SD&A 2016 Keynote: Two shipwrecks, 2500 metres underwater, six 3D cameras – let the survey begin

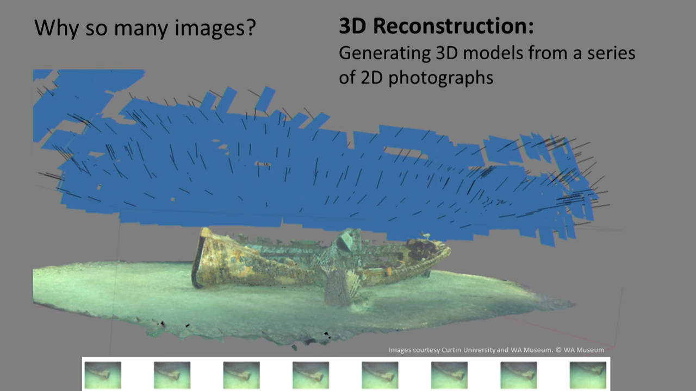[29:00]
So, uh, um, we flew the ROV down and went around it once. It's like doing a pirouette around the, uh, uh, around the, um, the item. And then also did a second one at a, at a different height. So, uh, um, essentially we, we photobombed the, uh, the site. Um, the process of 3D reconstruction. It's also known as, uh, 3D photogrammetry or structure from motion. And it's primarily based on the use of still images. But we can also use, um, um, frame grabs from the video, um, sequences as well to provide more coverage if we need it. Let's say, uh, uh, a shot of the, the same image just from a different angle.
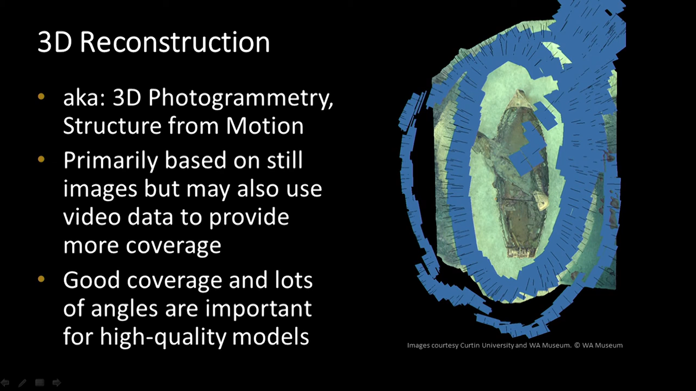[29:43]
Um, what we do need is lots of, um, lots of angles, good coverage, um, to enable us to generate high quality models. It's stuck. There we go.
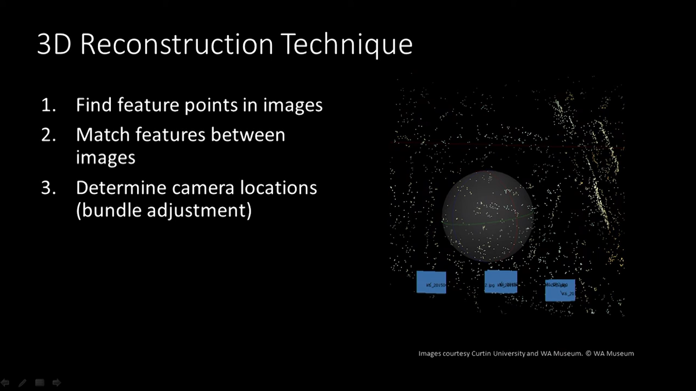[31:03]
The positioning of the cameras is actually determined from the subject that you're filming. Assuming that the item that, the subject you're filming is not moving, um, you can determine very accurately where the cameras are positioned when they were taking, when they were taking the photograph. From that, once we know the, the camera positions, we can then back calculate and perform a denser match. And generate a much denser, denser point cloud. So these are all points in 3D space. We can rotate that around and see all those, those points in 3D space.
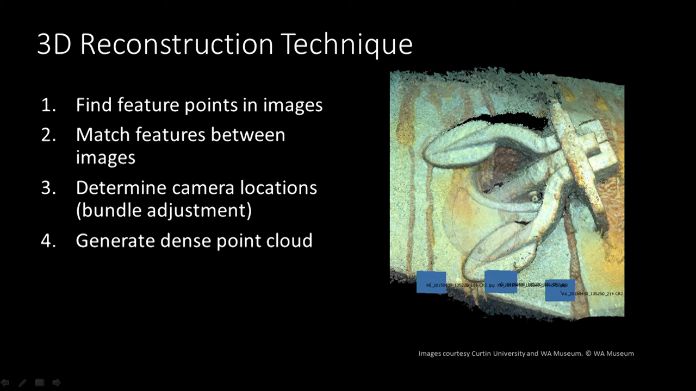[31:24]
Um, another algorithm,
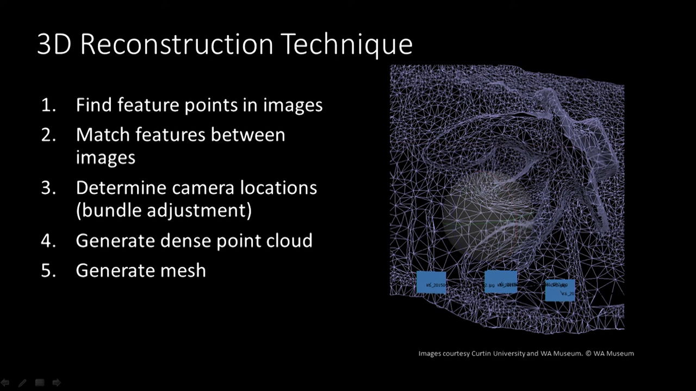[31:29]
rhythm is then applied to, um, produce a mesh over the surface of the point cloud. And then finally, the images from the cameras are laid back, projected onto those surfaces, to provide a photographic texture to those models. So what you've got then is a very accurate digital 3D model of, um, the item that you've filmed. And all of this process is fully automatic. So all of the 3D models you've seen, you have seen in the documentary so far, and I'll show you in a few moments, are all completely automatic processed.
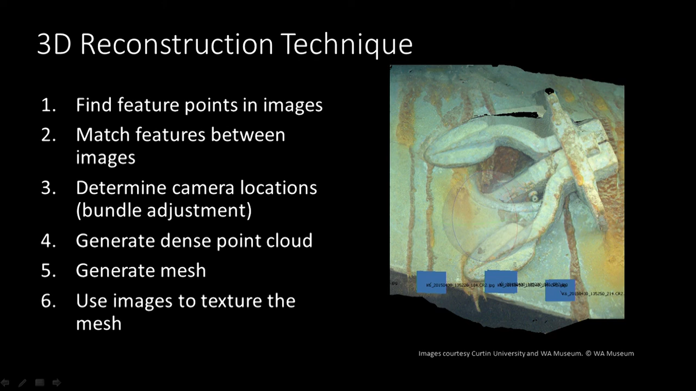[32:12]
We haven't done any, uh, post-processing, um, or, uh, human in the loop at this stage. But, um, uh, we will be using that approach to improve the quality of the models.
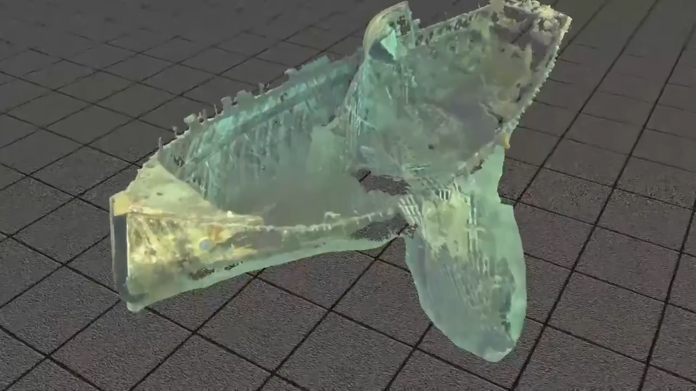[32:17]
So these, uh, this is actually two, two of the ship's boats sitting above each other.
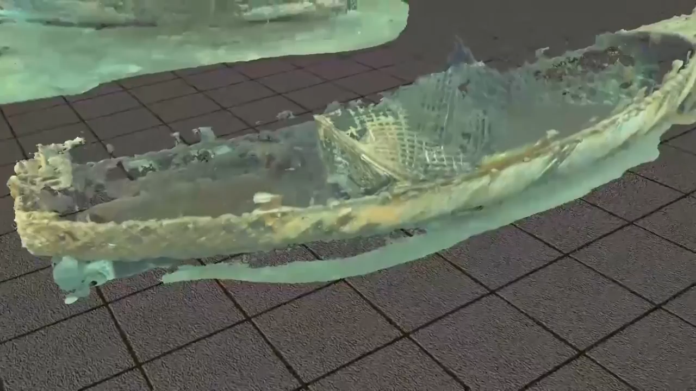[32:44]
So you can see that the top boat has had a catastrophic collapse. There's another boat sitting over the back there.